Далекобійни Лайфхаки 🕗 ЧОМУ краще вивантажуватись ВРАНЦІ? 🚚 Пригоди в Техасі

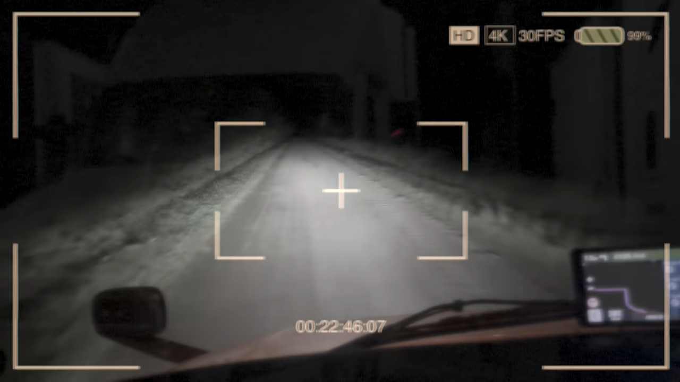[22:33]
Друзі, дорога перекрита, дивіться, куди мене зігнало. І тут все вужче і вужче. Якщо машина вже буде їхати, я її ніяк не пропустю.
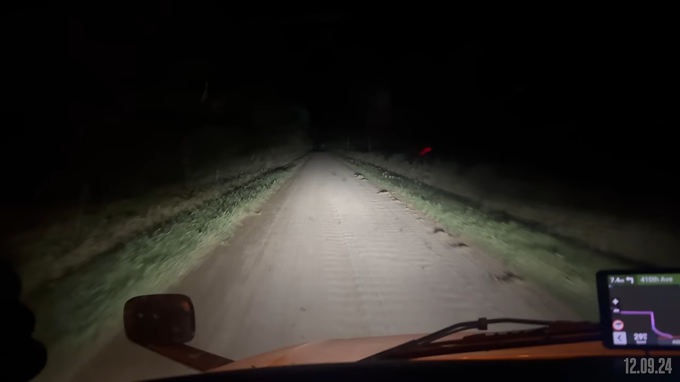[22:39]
От такі приколи, така робота.
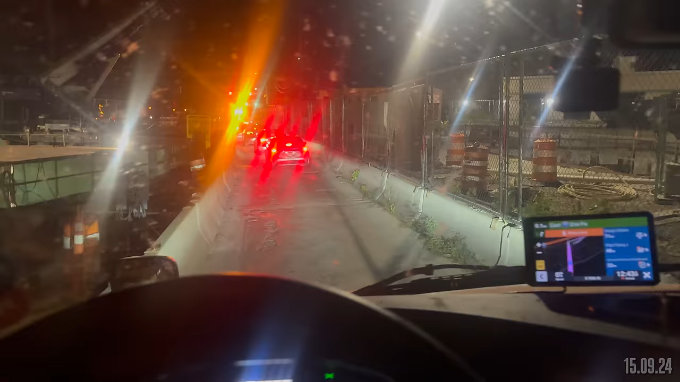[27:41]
Ребята, дивіться, а як тут траком їхати, мені думаю, це хорошо чи ні? Це не передати, але це дуже вузько. Дуже вузько. Я колесами почти йду по цьому бетоні.